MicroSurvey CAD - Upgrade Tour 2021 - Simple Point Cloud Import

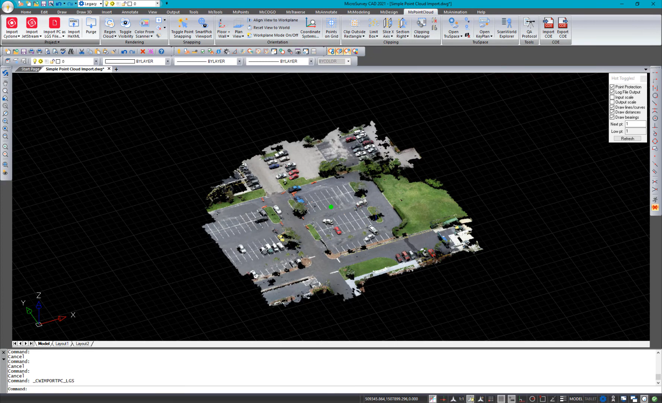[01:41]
And something you'll notice in the new Intel CAD 10 that microsurvey CAD 2021 is running on. This is a lot brighter. It's a lot better looking point cloud. Maybe a little more easy to view for you.